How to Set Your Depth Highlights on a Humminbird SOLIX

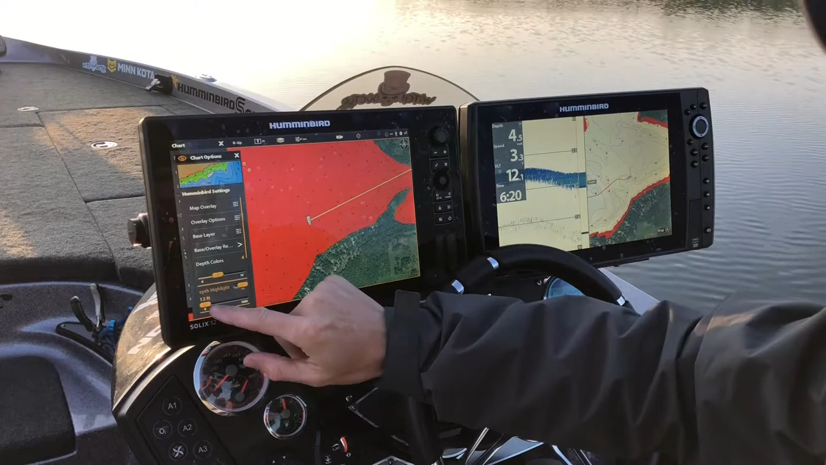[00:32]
highlight is at 12 I'm gonna dial that back to 10 and I'm gonna go down and then you can set your plus or minus two feet or whatever you'd like so right now anything that I want to keep my boat in for fishing wise it's gonna be highlighted in green from 8 to 12 feet and then for shallow highlight I like to keep mine set at two feet and I can
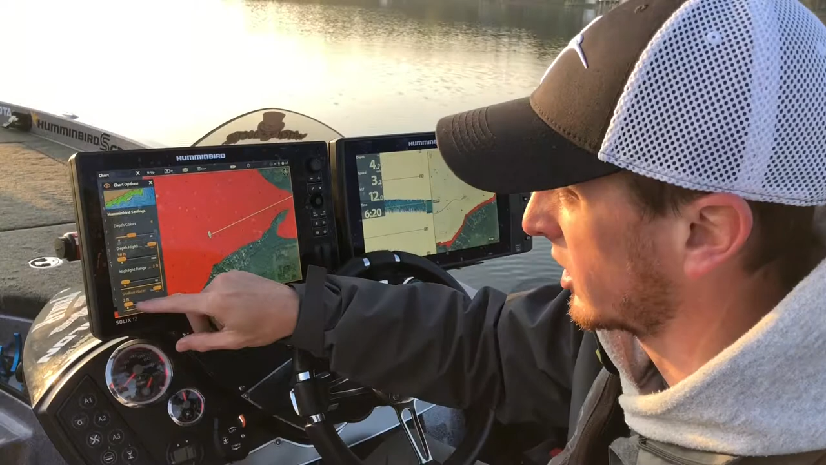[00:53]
adjust that you know depending on the body of water and that'll show up in red so now if I close out of those options and I zoom out on my map here you can see anything
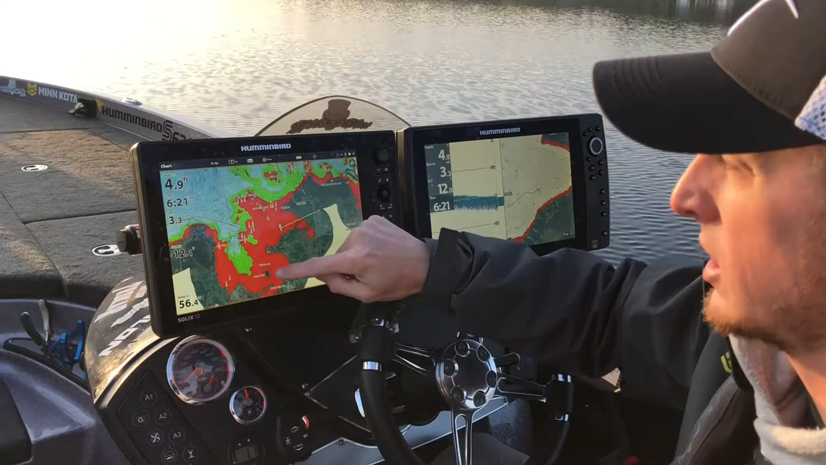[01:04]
in red I know is gonna be less than two feet and anything in green is gonna be in that 8 to 12 foot range